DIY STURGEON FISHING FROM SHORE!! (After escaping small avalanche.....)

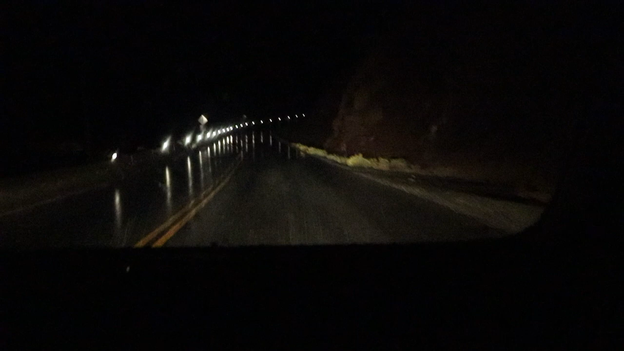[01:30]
Been like this since that first big one back there. So we've just been taking it real slow. Big boulders, like that's gonna take someone out. Ever driving up here, what highway is this? Trans-Canada Highway up to Lillooet, and it's raining. Beware of falling rock. Got two spare tires. It's no joke at all. This is crazy.